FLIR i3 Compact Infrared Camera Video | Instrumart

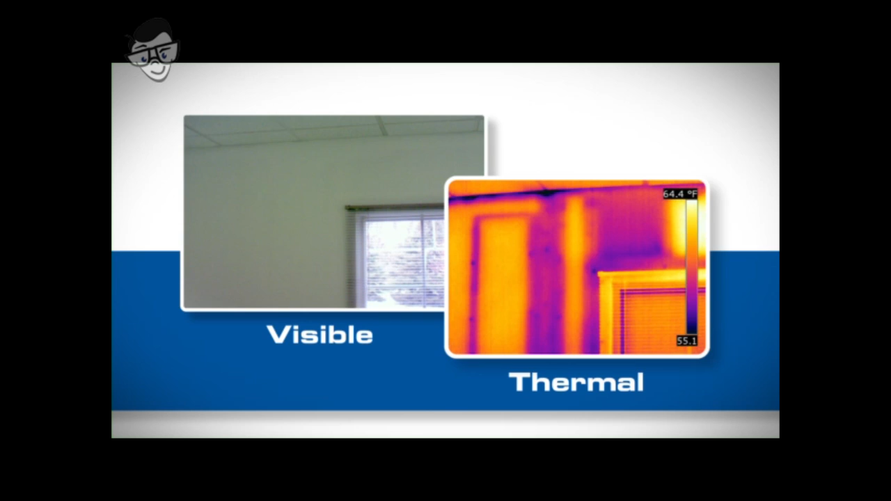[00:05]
On screen: scale top 64.4°F, scale bottom 55.1°F
Whether you're just getting into infrared or want to outfit everyone on your team with a thermal camera, take a look at FLIR's new i3.
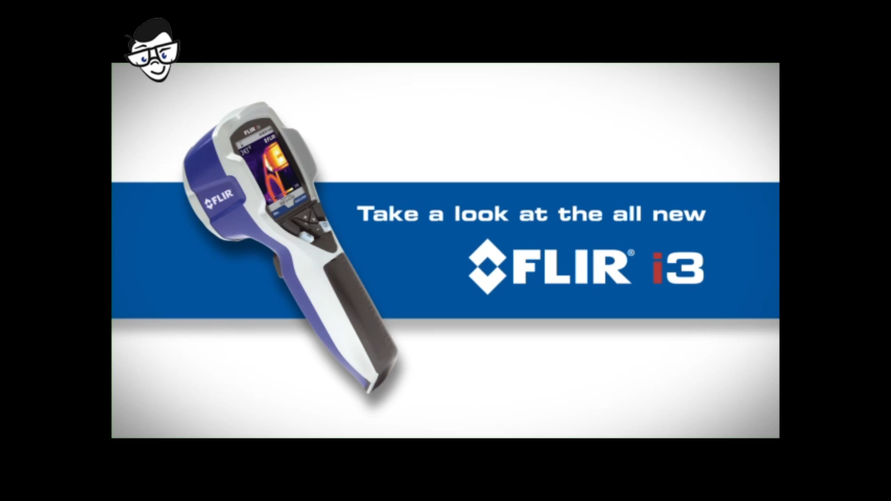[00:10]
It's a tough little camera with can-do attitude, ready to supply the critical information you need at a truly revolutionary price.
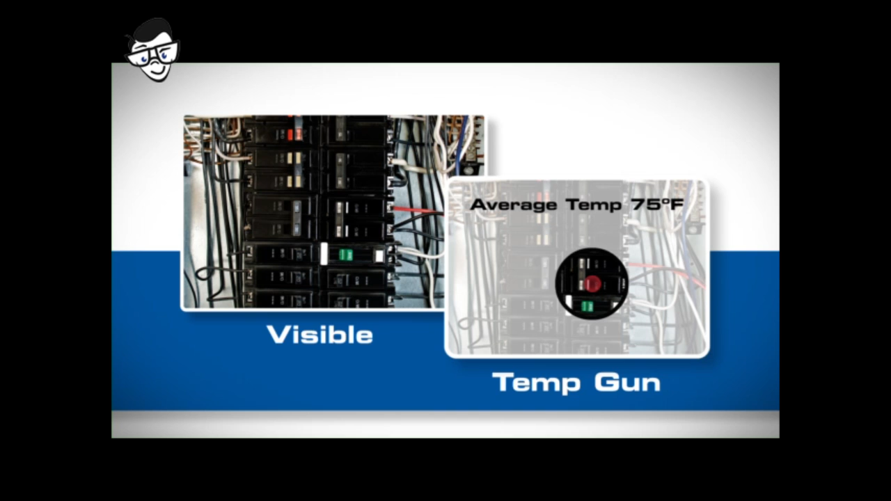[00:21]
Unlike temp guns that only pick up an accurate average temperature for a single spot from short range, the easy-to-use compact i3 gives you the whole picture with thousands of temperature measurements in every
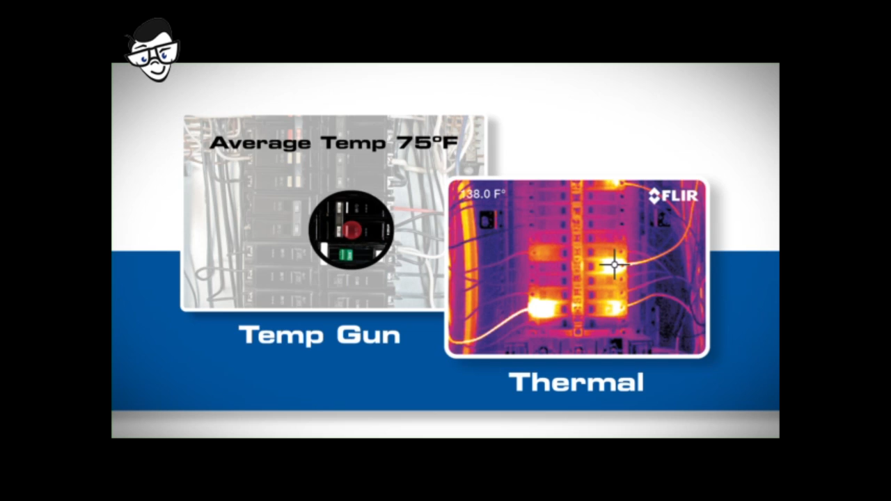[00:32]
image so you can clearly document problems from a safe working distance.
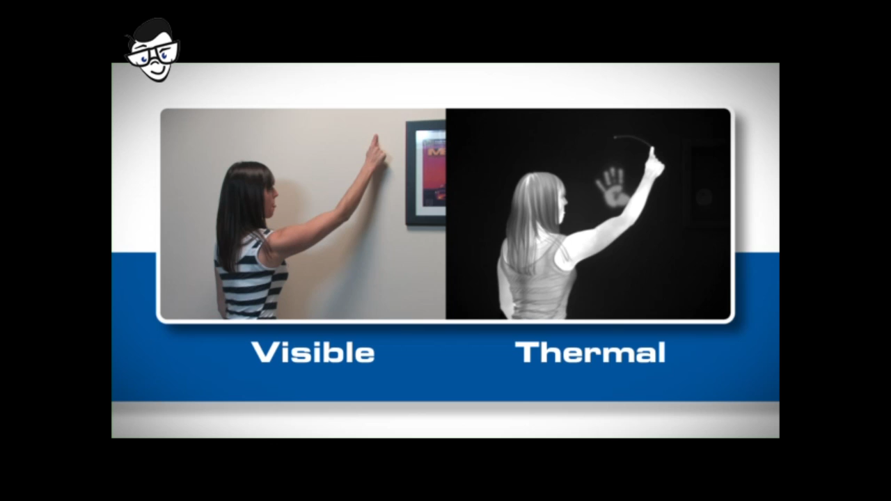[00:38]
Like all thermal cameras, the i3 makes pictures from heat, not light, creating images from the heat energy that's around you.
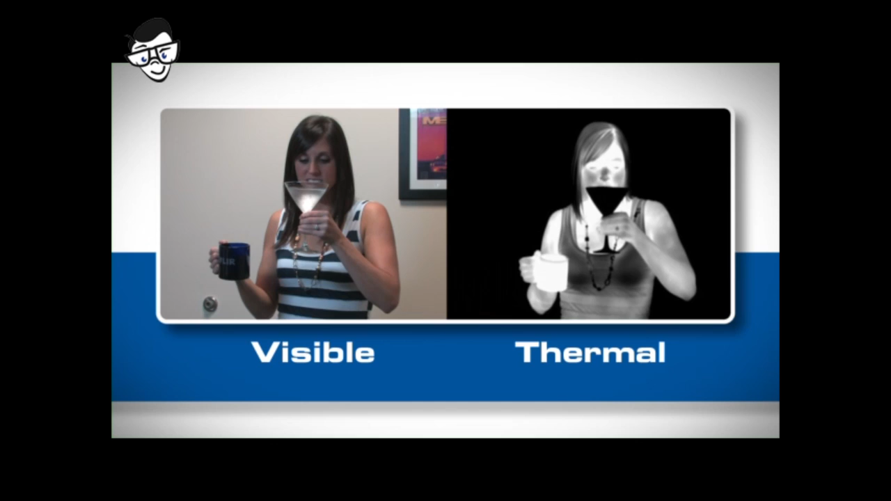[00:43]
The i3 can reveal a whole host of potential problems related to building
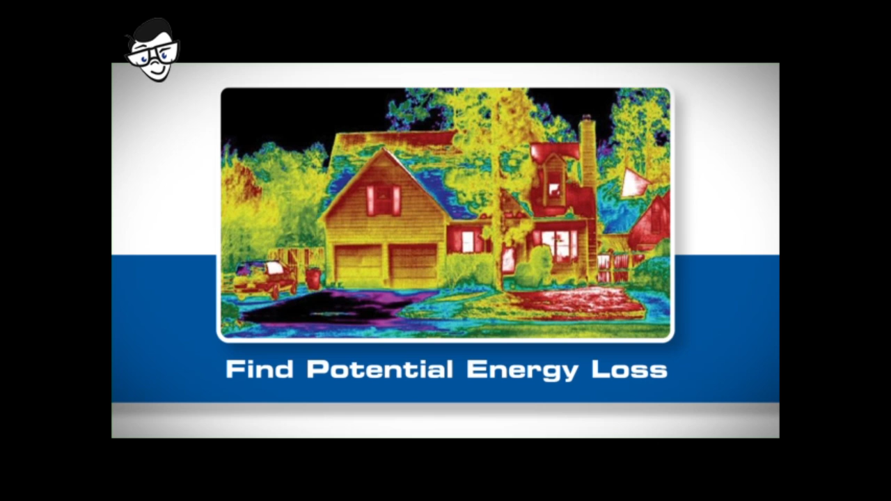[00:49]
heat loss that can significantly impact energy costs including issues with missing or damaged insulation,
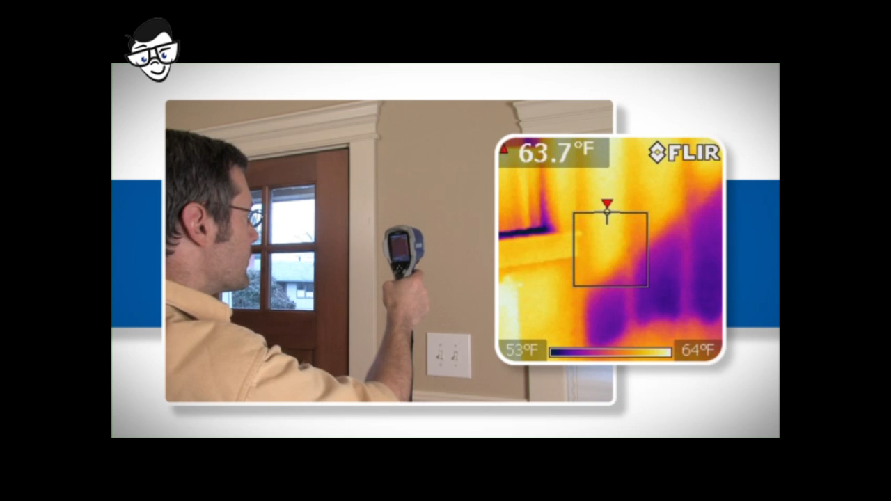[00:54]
On screen: spot 63.7°F, scale top 64°F, scale bottom 53°F
failed or leaking windows, damaged weather stripping around doors, and many other common areas of air infiltration that can cause high utility bills.
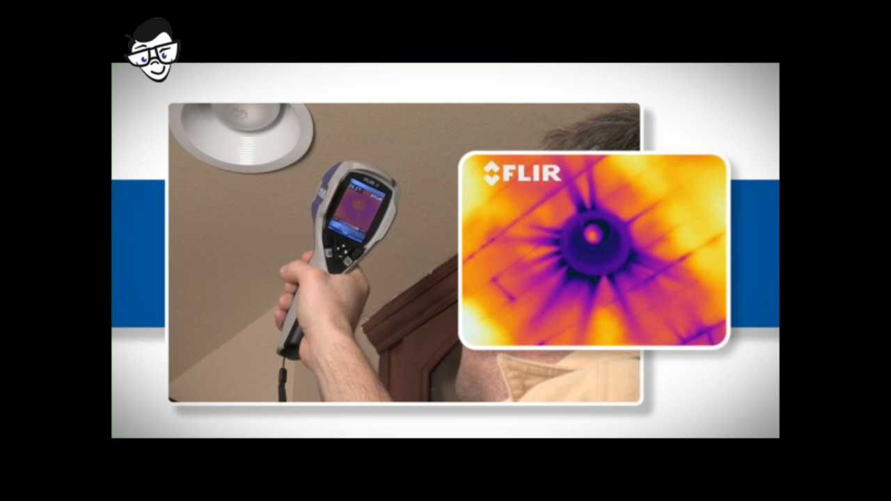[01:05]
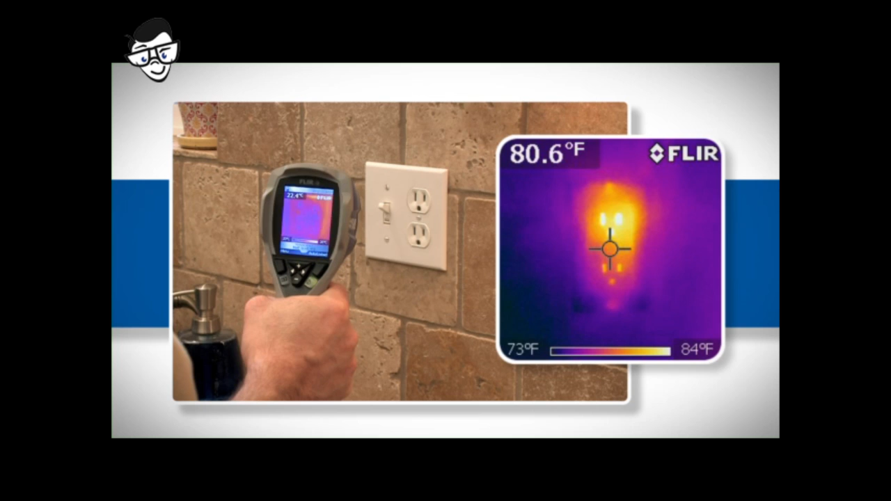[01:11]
On screen: spot 80.6°F, scale top 84°F, scale bottom 73°F
The i3 is also an excellent tool for detecting overheating electrical components and alerting you to other heat-related safety issues.
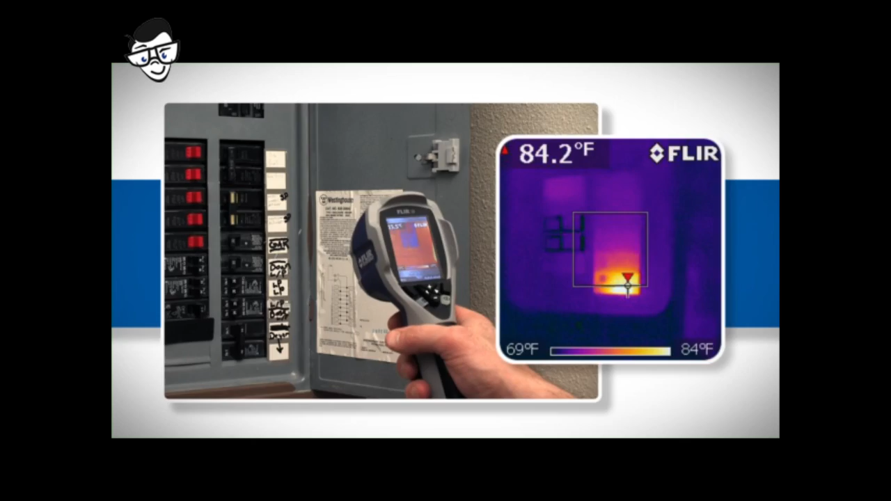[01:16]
On screen: scale top 84°F, scale bottom 69°F
The i3 can even help you find water damage.
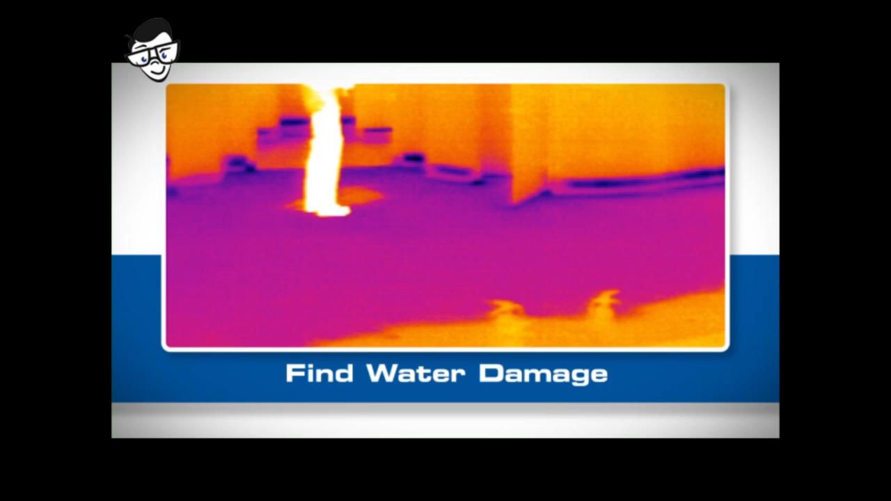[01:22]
Water cools as it evaporates, creating a temperature difference you can see with a thermal imager.
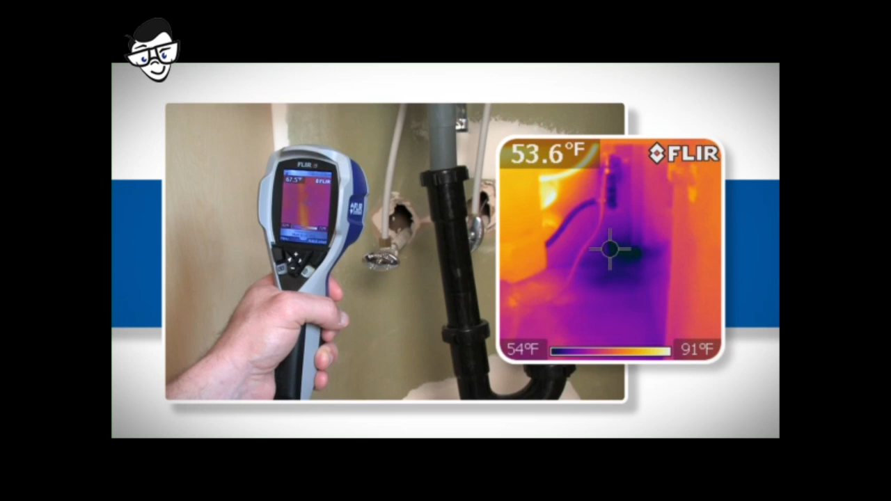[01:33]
On screen: spot 53.6°F, scale top 91°F, scale bottom 54°F
FLIR's i3.